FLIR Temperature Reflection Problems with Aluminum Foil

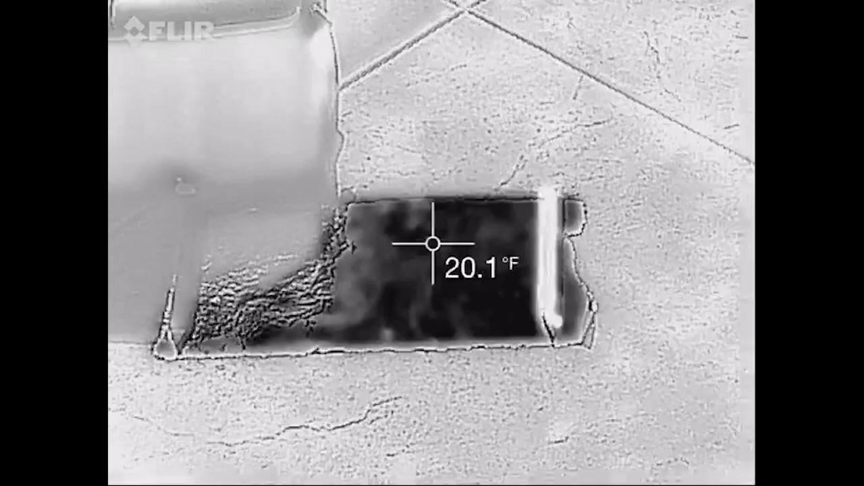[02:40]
On screen: spot 20.1°F
And another interesting thing you can do is if I move around,
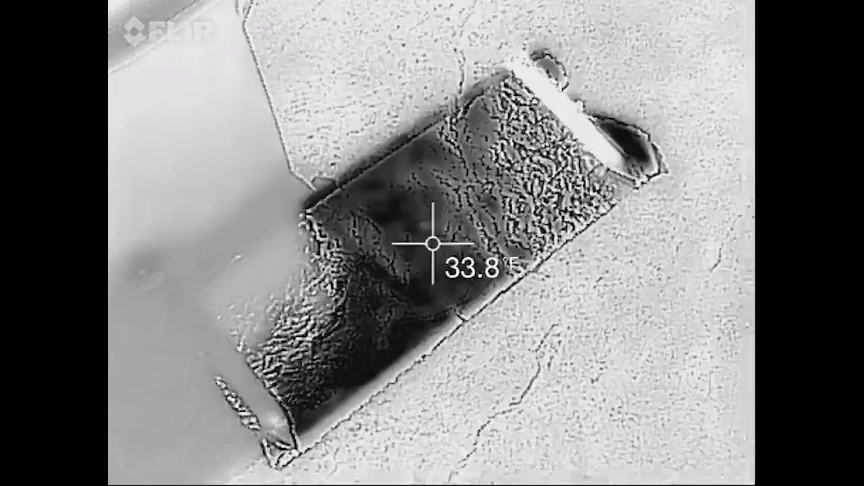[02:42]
I'm still in the shade here,
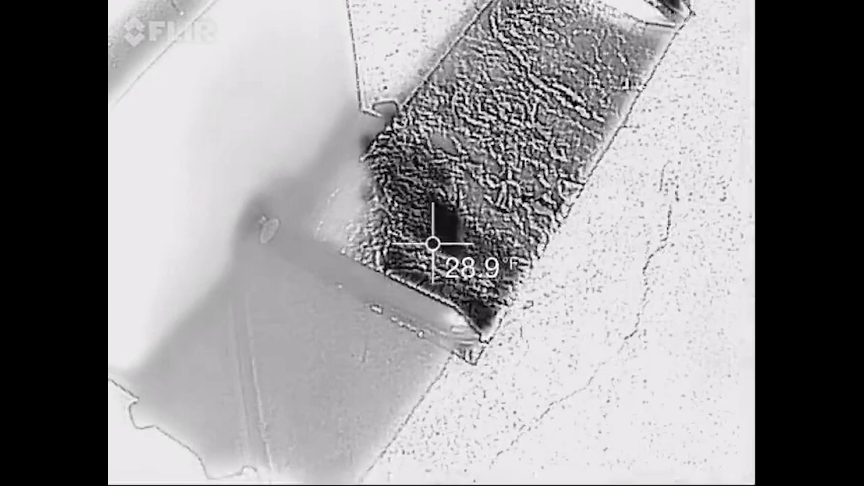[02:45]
but if I get it so I'm reflecting the sky in the shade, I should be able to find a spot
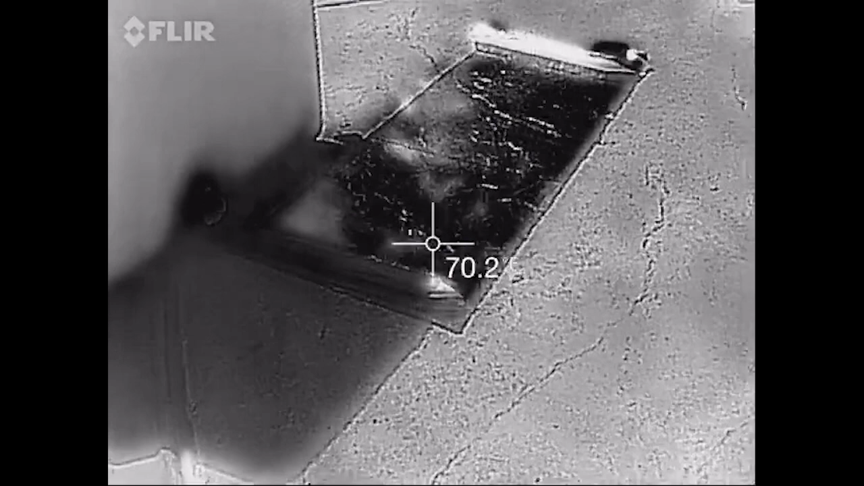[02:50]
where it is about 40 degrees, and I can't actually go at my angle.
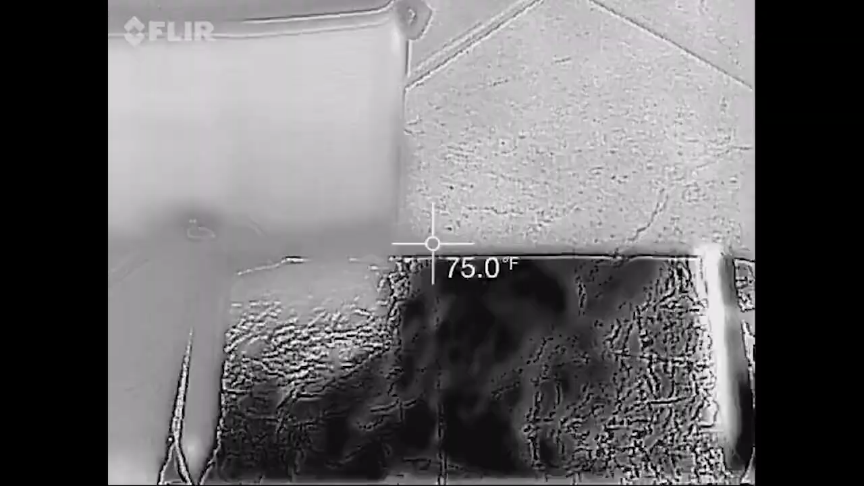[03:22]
On screen: spot 75.0°F
Now, if I look at this bit of concrete right next to where this was, this has been shaded.
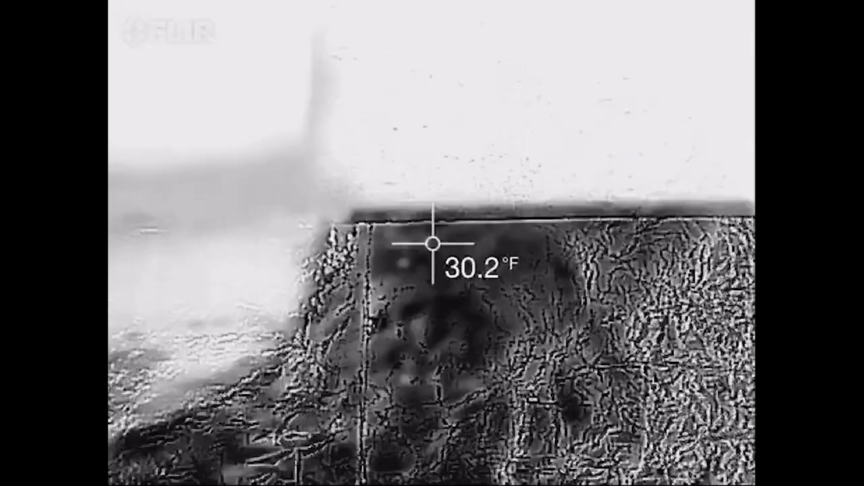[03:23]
On screen: spot 30.2°F
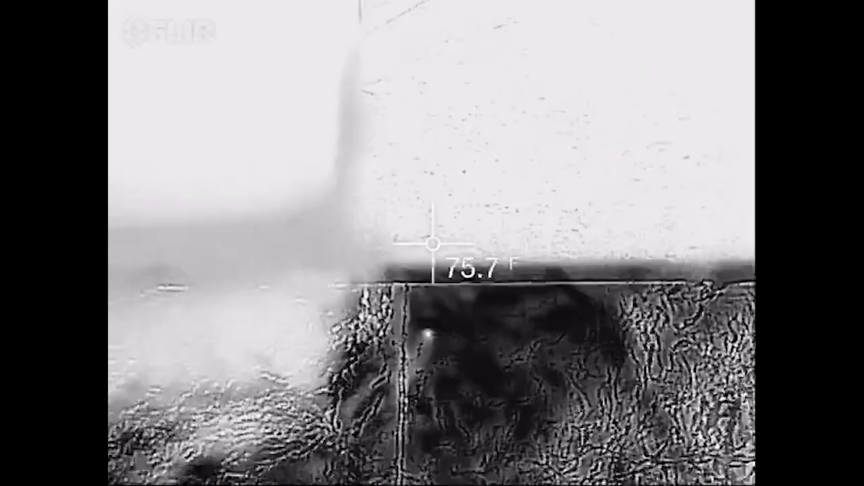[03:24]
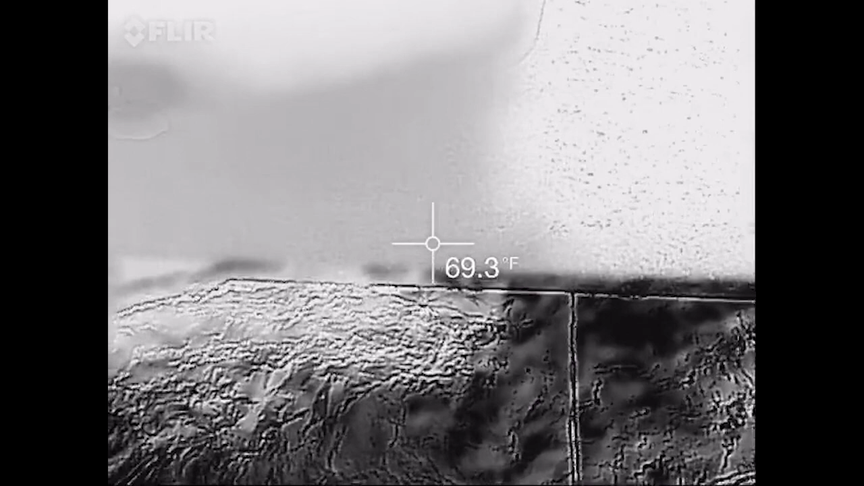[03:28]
On screen: spot 69.3°F
So that's 69 degrees, and where it was in the sun, 75 degrees.
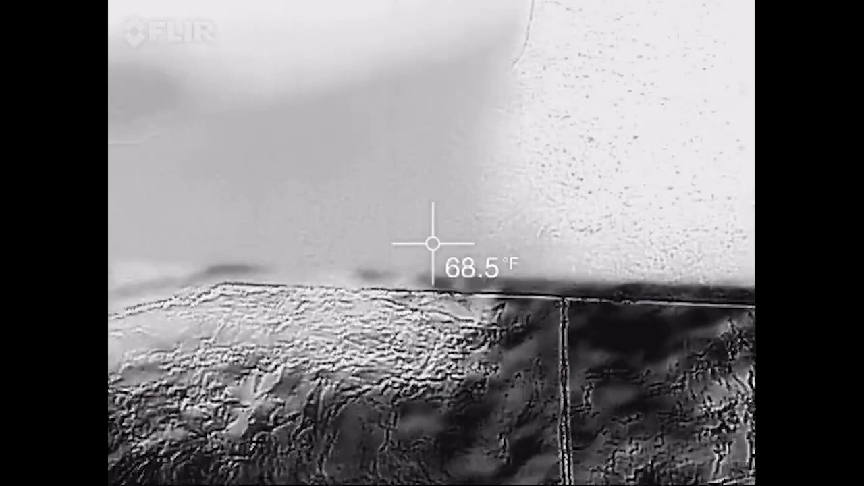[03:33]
On screen: spot 68.5°F
So the shading has a little effect from the sun on the concrete.
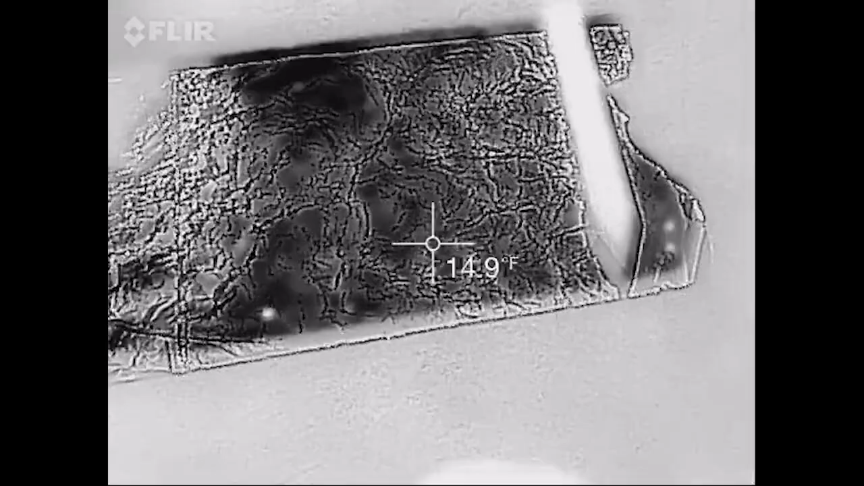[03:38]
On screen: spot 14.9°F
But on this aluminum foil, it's completely useless because you can't actually measure the temperature of the aluminum foil.
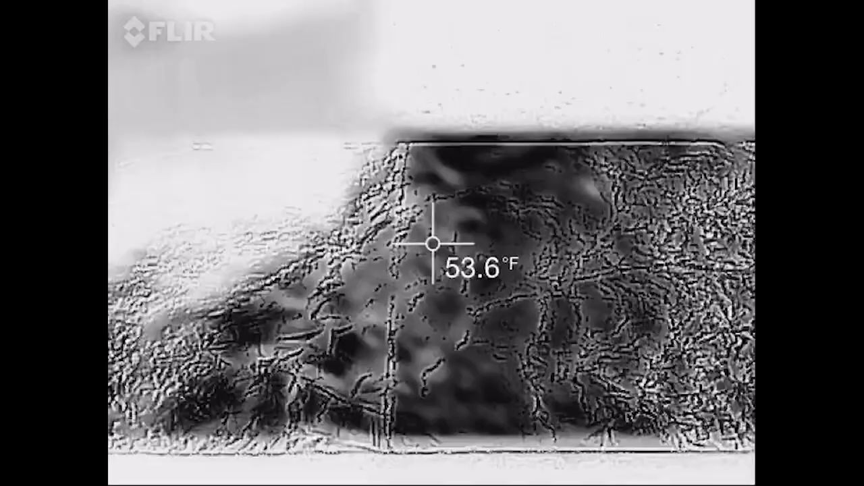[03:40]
On screen: spot 53.6°F
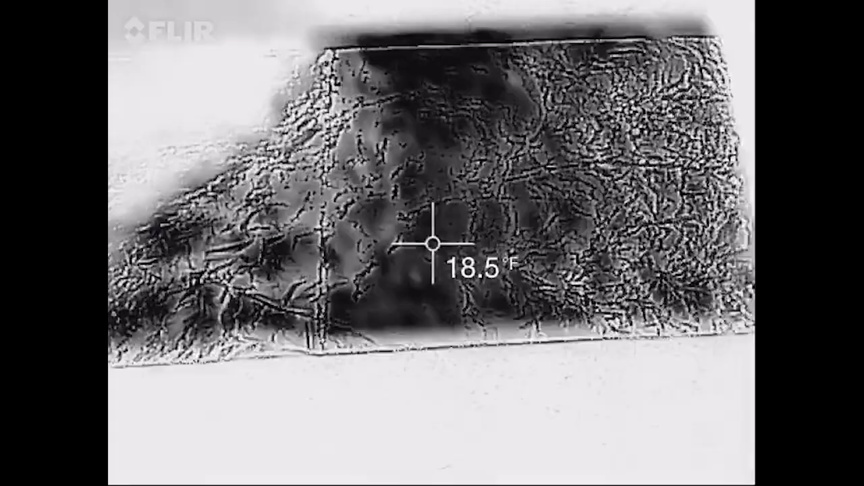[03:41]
On screen: spot 18.5°F
You're just measuring whatever it's reflecting.